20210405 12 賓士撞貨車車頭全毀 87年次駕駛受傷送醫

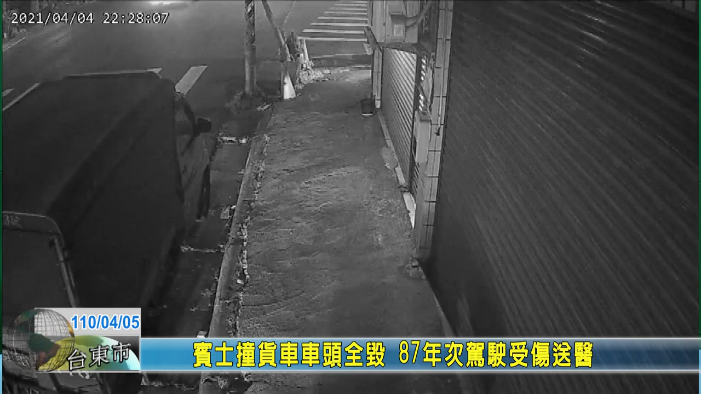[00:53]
由于当时宾士车的车速过快，直接将小货车整辆撞进前方的电线杆内，造成两辆车的车头全毁。而小货车的驾驶在听到声响后出来查看，才发现自己的货车变成了废铁，当场傻眼。